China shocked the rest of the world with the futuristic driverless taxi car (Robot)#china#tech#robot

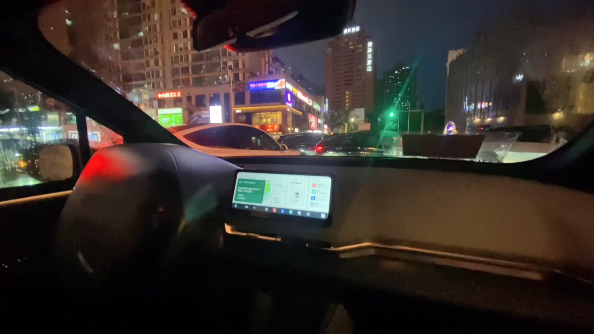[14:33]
so guys it's already a night but then we have no option
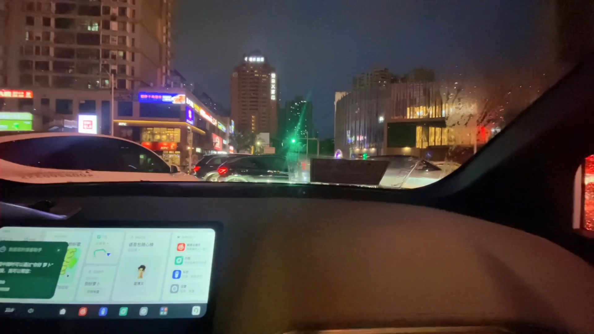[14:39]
it's been raining since it's been like three actually just three it's